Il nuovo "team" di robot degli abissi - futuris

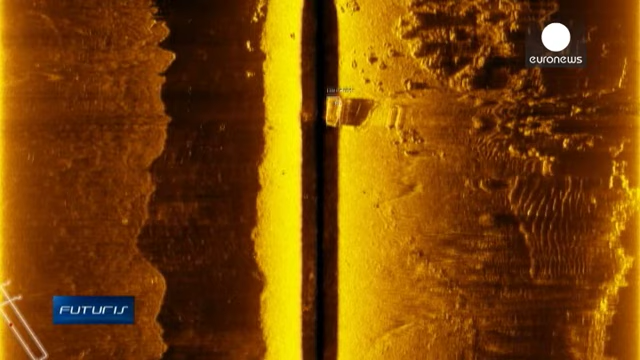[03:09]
Qui a Porto e in Portogallo il sistema ha già consentito di ritrovare un container affondato.